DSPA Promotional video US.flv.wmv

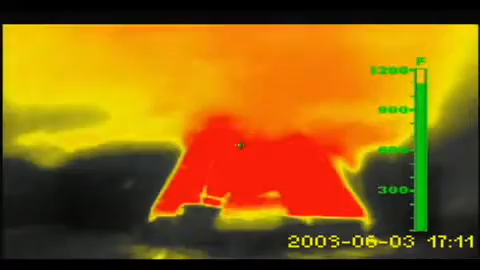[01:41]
Watch again how the DSPA brings down the flames and temperature with the fire recorded with a thermal imaging camera inside.
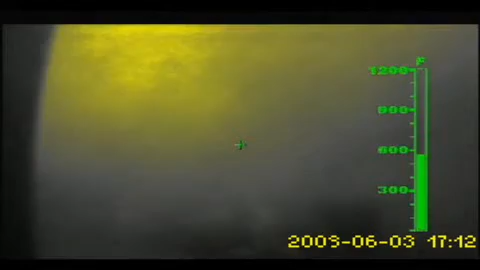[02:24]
The fire and everything was burning. The couches, the fire was picking up, the smoke was coming down, the thermal layering was starting to happen.
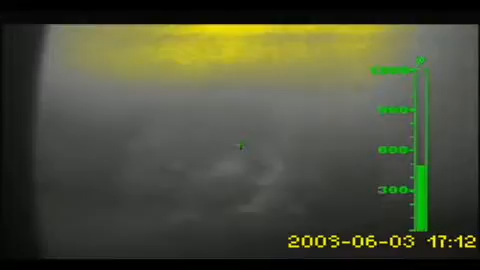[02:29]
I started to feel the heat and then once they said deploy the device, I saw it throw in there.
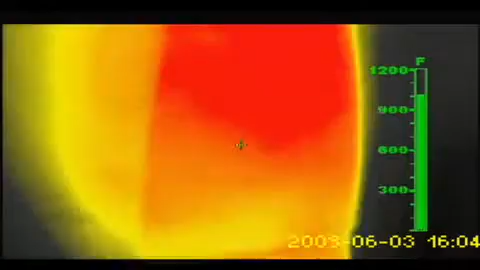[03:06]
We opened the door and that's when the room had flashed and put us on our backs when we opened the door back up.
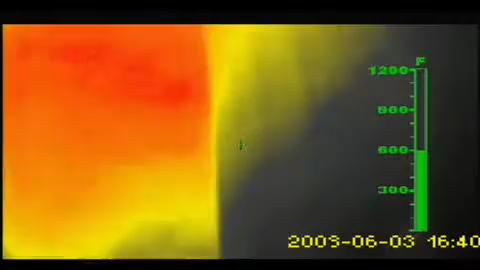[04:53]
The room was close to fully involved, rolling out of the doorway onto us. At that time, the unit was deployed, slid into the room. What you can expect is you pull the cord, you'll hear a slight pop.
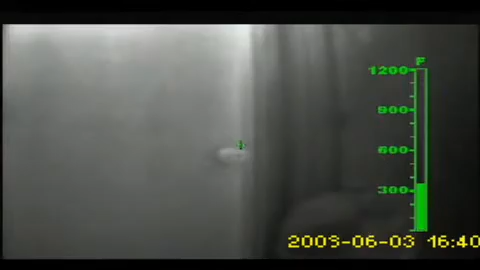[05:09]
After that, there was a loud hissing sound. It sounded like water or some type of thing was being applied to the room.
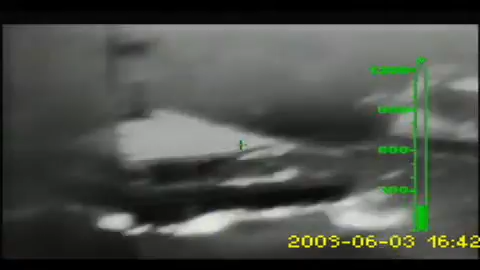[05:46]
It was quite remarkable to see it. Actually, you could see the device working once it was in there. And you could see just the swirl effect of it going and it was pulling everything toward it.